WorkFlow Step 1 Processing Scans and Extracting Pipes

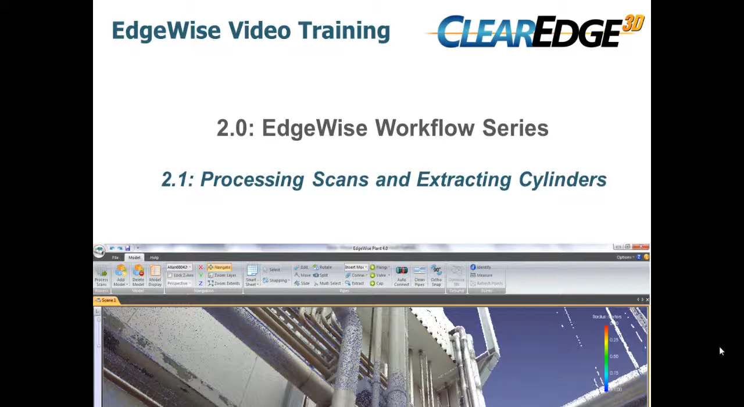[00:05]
The first step in the Edgewise Modeling workflow is to extract cylinders or ground surfaces from your scan files using the automated feature extraction algorithms in Edgewise.
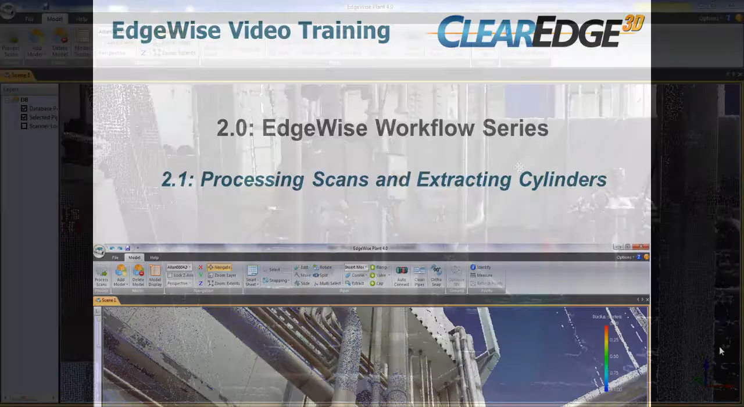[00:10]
In this step, you'll also create a point cloud database that will combine all the scans in your project into a single viewable cloud.
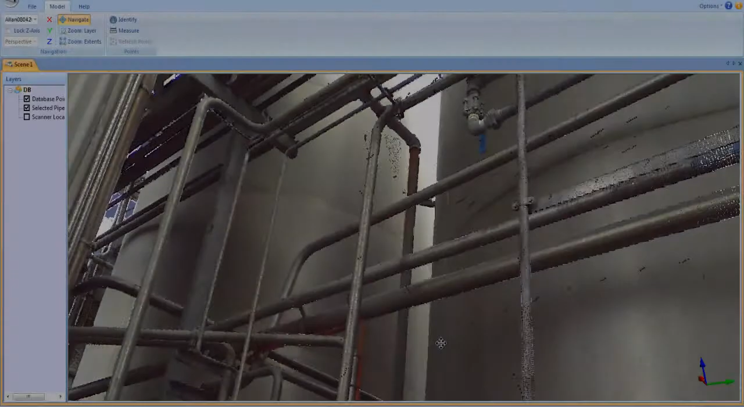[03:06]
The high definition point cloud will be loaded into the scene.
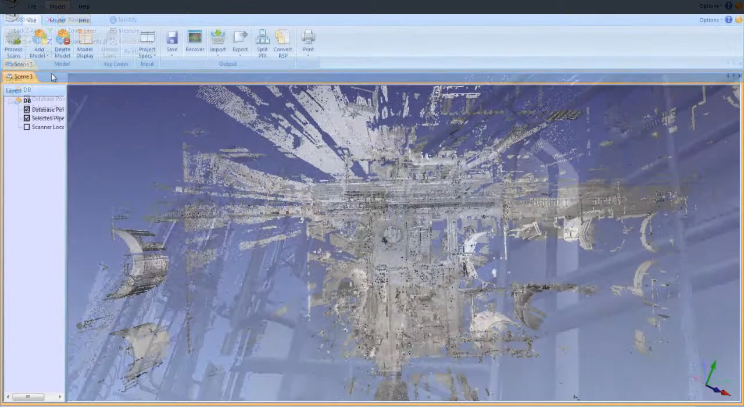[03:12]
To load a pipe model, select all C3 pipes files that you want to merge into a single model.
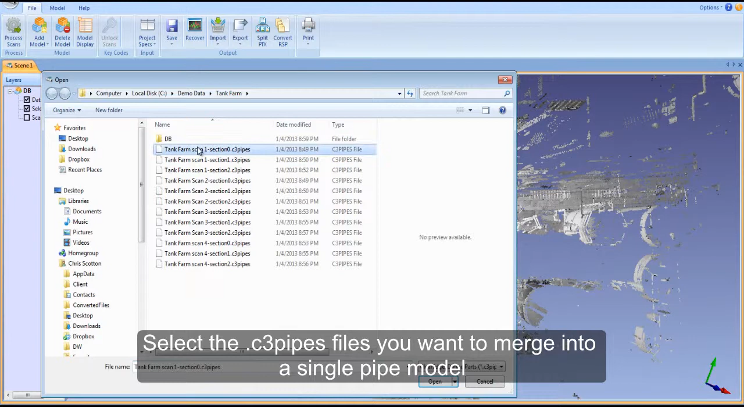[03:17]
Edgewise will combine all the selected files into a single, unified pipe model with no overlapping pieces.
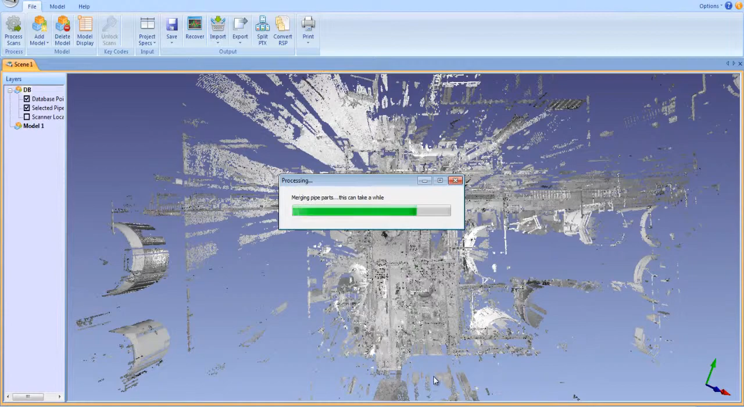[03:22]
This process takes about 30 seconds per scan, so large projects may take a while depending on the number and size of the files you merge. The models you bring into the scene are listed in the model frame at the left of the scene window. To work in a particular model, the model should be highlighted and the corresponding tool set for that type of model will appear in the ribbon.
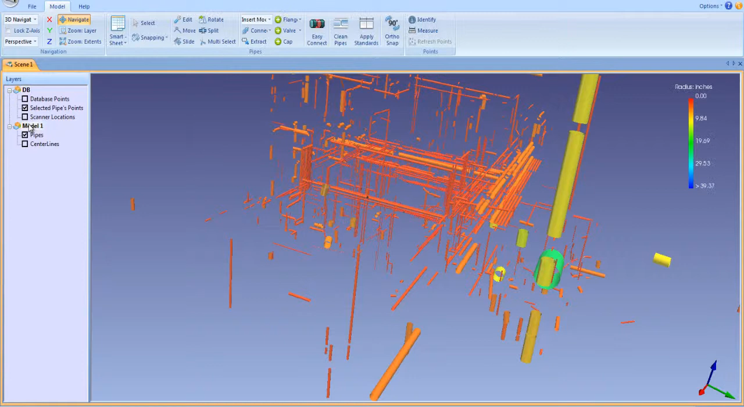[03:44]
When you save a pipe model, Edgewise stores it as a C3M file.
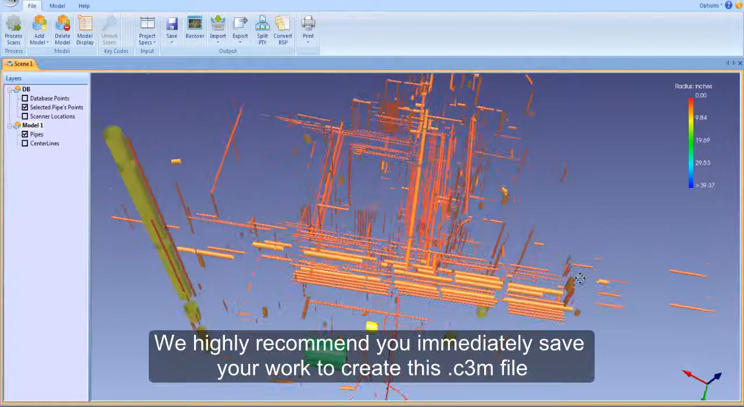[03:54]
After the initial model is created, we highly recommend you immediately save your work to create the C3M file.
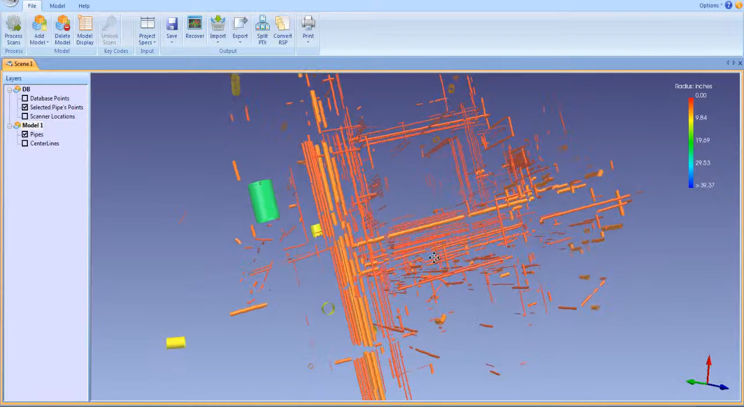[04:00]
To save your model, highlight the model in the left-hand pane and click the save button under the file tab.